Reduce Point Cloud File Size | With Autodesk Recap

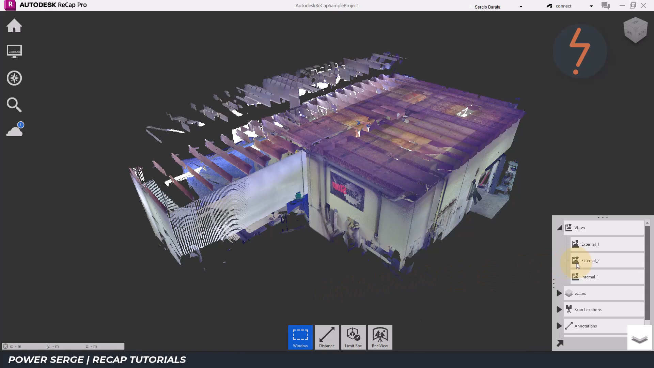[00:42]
As a tip, using elevations is a quick and easy way to do this, and furthermore, changing the view state by deselecting perspective.
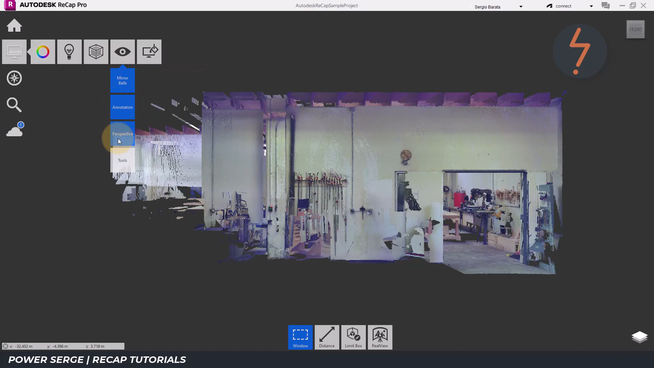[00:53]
Using the window tool is helpful when making large selections.
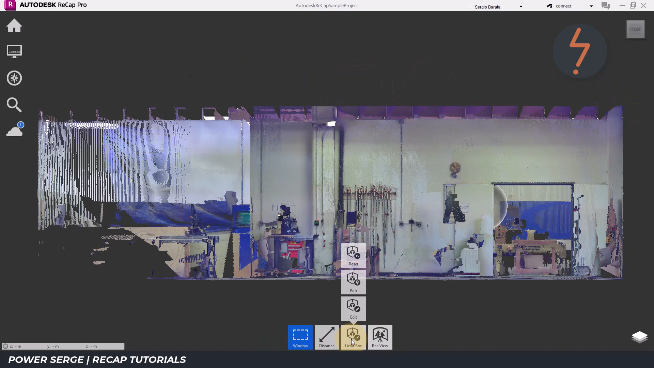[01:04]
Following on, I will also remove this small section of reflection near the window.
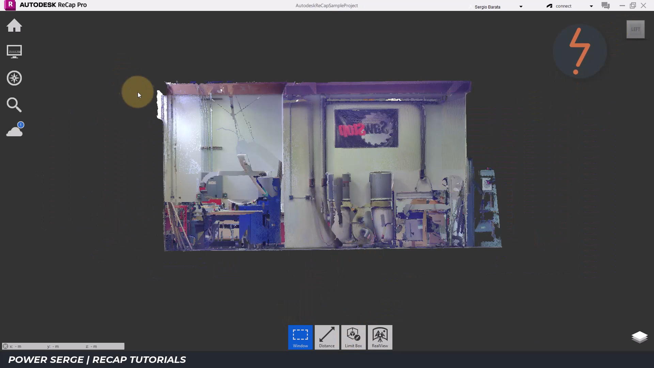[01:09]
Now, I will save as, to separate the edits from the original file.
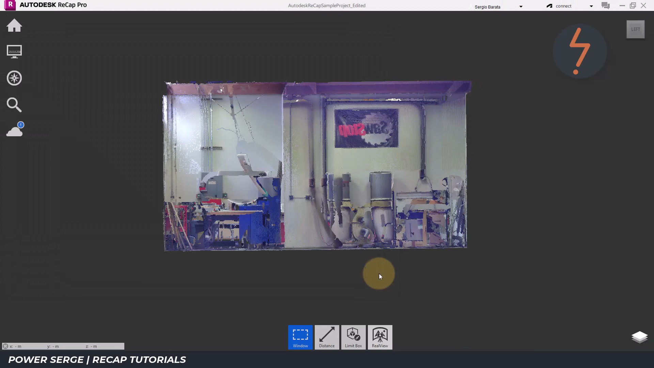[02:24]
Share your experience in the comments section. To manage this kind of file size issue, I recommend using the following workflow.
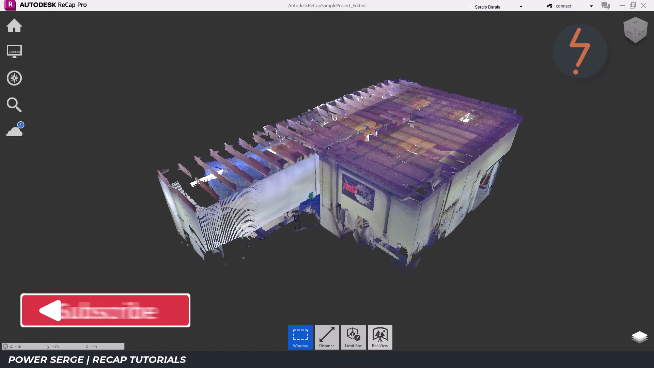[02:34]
Start by exporting the project by clicking this button.
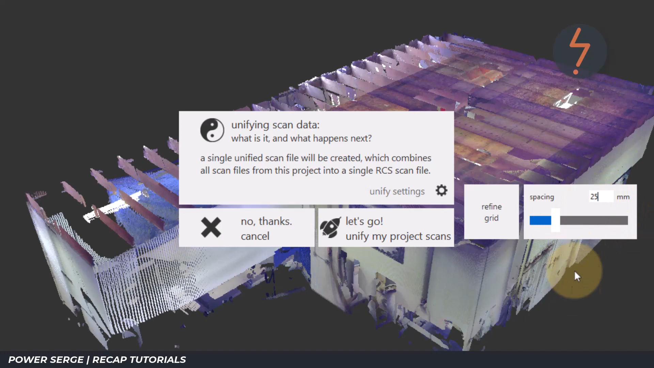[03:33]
In this demonstration, I will opt for a range of 25mm. Once that is set, click let's go and Revit will begin the export.
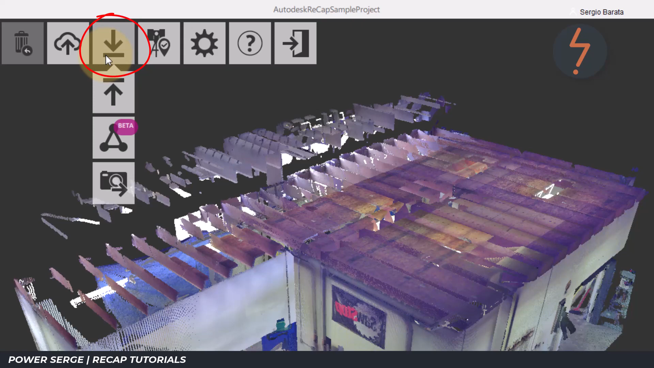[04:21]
Select the files to import, where I select the recently exported file.
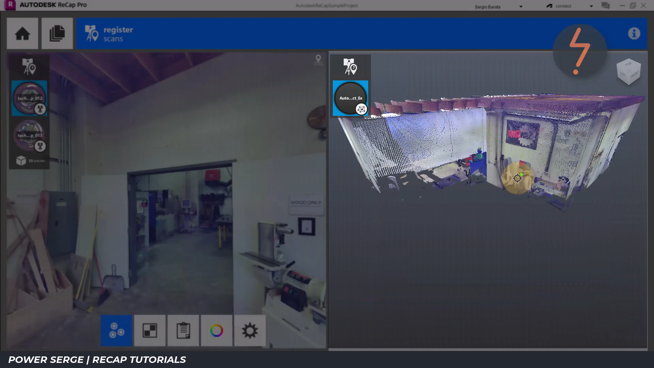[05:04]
On screen and to the left is the original project with its two pre-existing scans. And on the right is the exported scan with a reduced dot resolution set to 25mm. As I zoom into the model here, notice the dots are further apart.
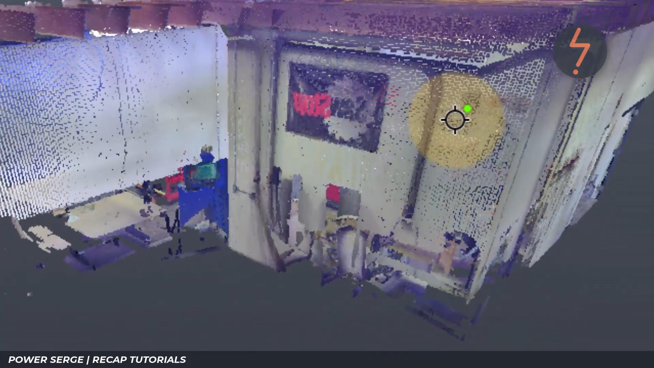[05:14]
Following on and starting with the scan on the right, I want to match the views on both models,
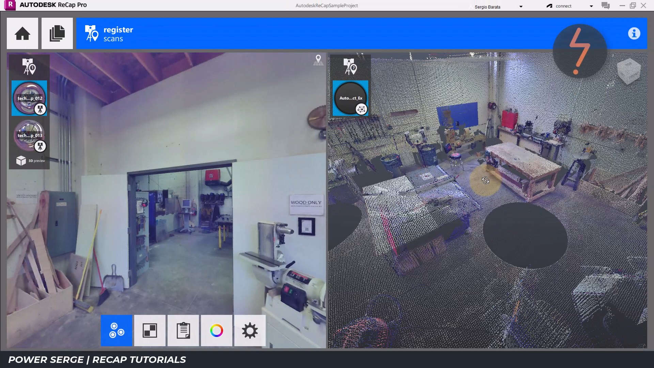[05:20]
so that I am looking at the same objects. With this complete and focusing on the scan on the right,
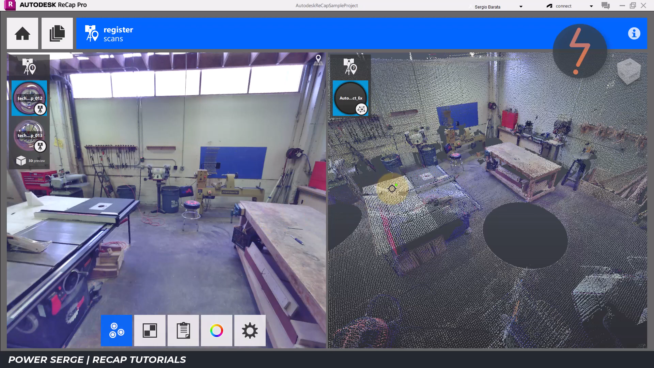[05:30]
the next step is to select three objects clearly visible on both models. These are represented by three colours, green, blue and red. On the left, select the same objects in the same order. And notice down here,
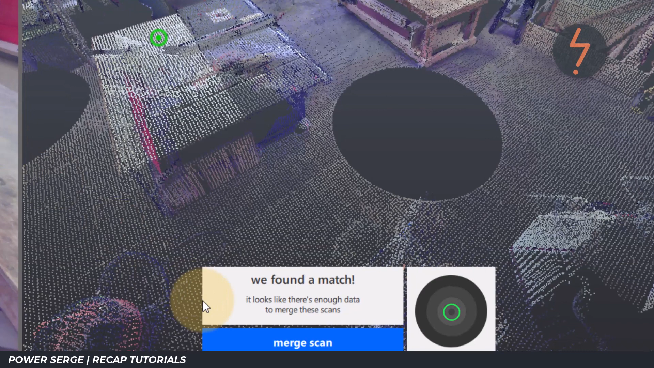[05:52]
recap has found a match and there is enough data between the two models to merge or register the scans into one combined model. Click merge scans to proceed.
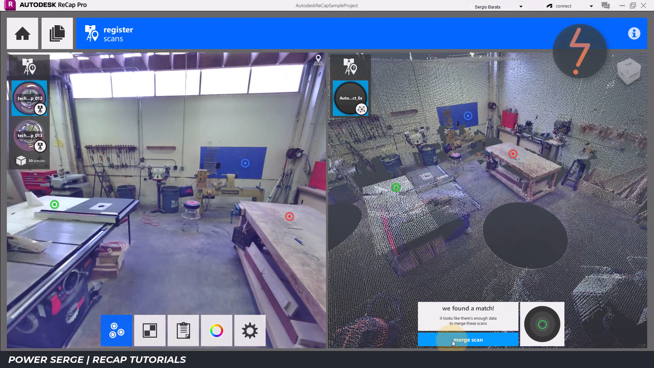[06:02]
Track the merge process up here.
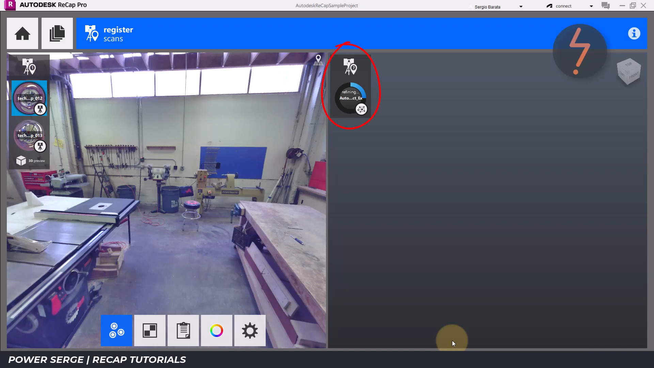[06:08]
With the merge complete,
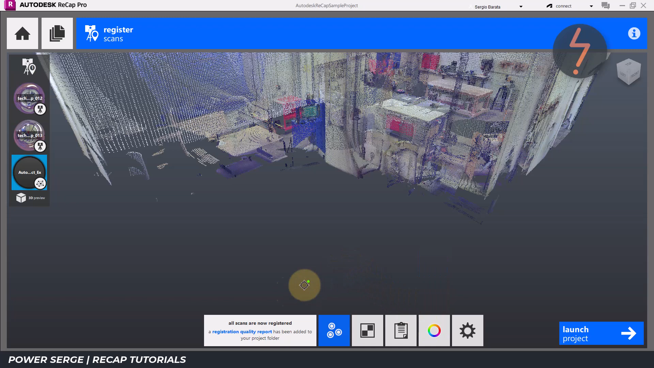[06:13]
a preview is displayed on screen and recap notes that all scans are now registered. Preview the model here and if all is okay, launch the project. Here is the merged project. To proceed, on the right menu, find scan locations and then find the imported scan which was merged into the project.
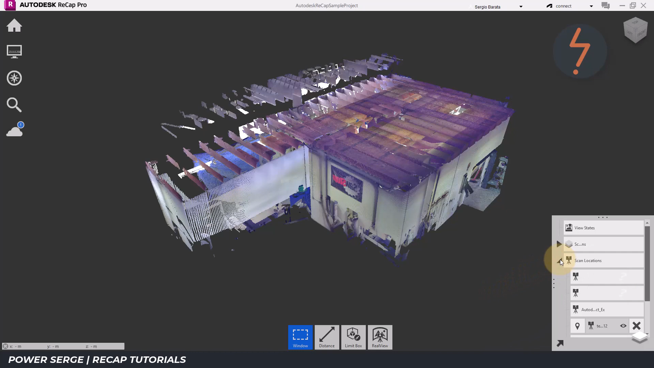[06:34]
Here, it is represented by its file name.